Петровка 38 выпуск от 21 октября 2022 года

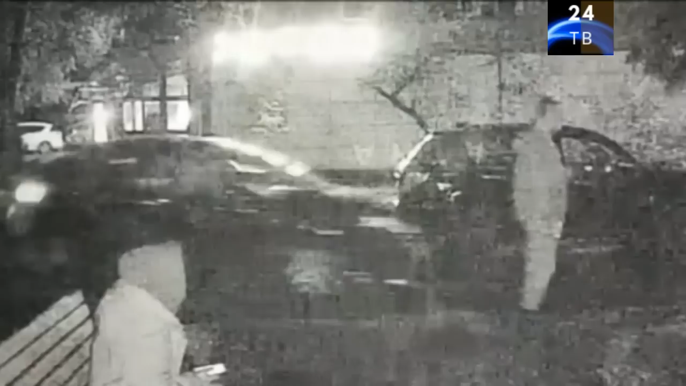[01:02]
Вот у подъезда мужчина с девушкой. Это его пачерица, как будто кого-то ждут. К ним действительно подъезжает машина, и из нее выходят трое молодых людей.